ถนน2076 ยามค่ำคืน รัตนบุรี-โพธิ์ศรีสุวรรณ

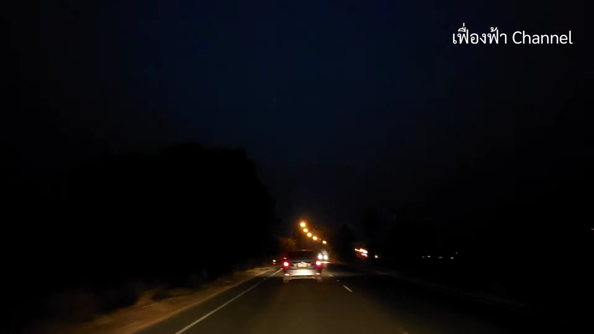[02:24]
ตอนนี้ก็เริ่มมืดแล้วนะคะก็จะเป็นวิวถนนยามค่ำคืนนะคะมีไฟส่องแสงสว่างให้รถได้วิ่งเพื่อความสะดวกนะคะ